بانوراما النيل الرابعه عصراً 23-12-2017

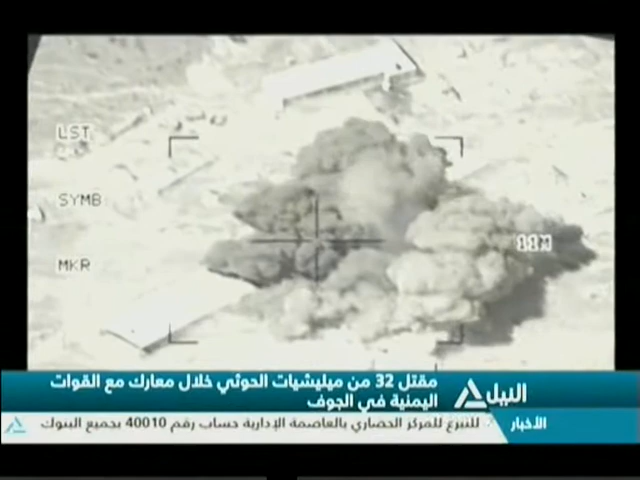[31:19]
استهدفت تجمعات للميليشيات في جبهة الساقية غربي محافظة الجوف لدعم سيطرة القوات الشرعية على منطقة